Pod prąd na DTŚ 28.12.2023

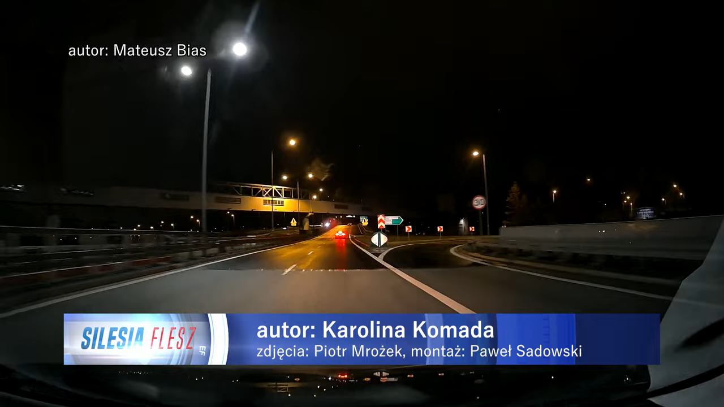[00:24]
To ujęcia z samochodowej kamery. O ile to nie film dla ludzi o mocnych nerwach, to na pewno przykład koszmaru, jaki pewnie śnił się niejednemu kierowcy.
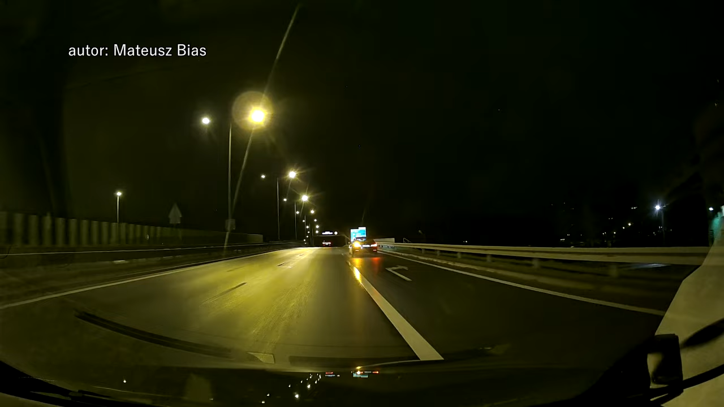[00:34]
Tyle, że w tym konkretnym przypadku wszystko zdarzyło się naprawdę. Momenty grozy przeżył 19-letni kierowca z Rudy Śląskiej. Cudem uniknął zderzenia czołowego tylko dlatego, że w ostatniej chwili usunął się z drogi nadjeżdżającemu pojazdowi.